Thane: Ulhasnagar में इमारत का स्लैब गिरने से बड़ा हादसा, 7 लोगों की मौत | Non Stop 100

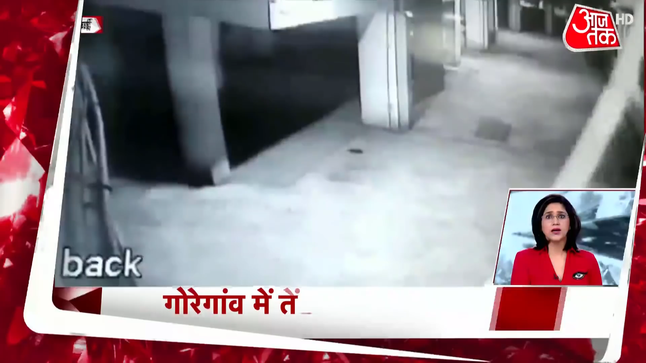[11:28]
मुंबाई के गोरे गाउं लाखे में तेंदुए की देशद एक अपार्टमेंट में आया नजर